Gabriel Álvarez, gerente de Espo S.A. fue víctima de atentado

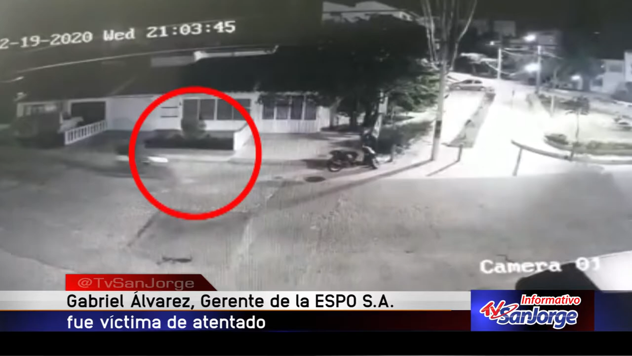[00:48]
Hacia las 9 y 3 minutos, hombres en motocicleta, quienes se desplazaban por el sector de Buenos Aires,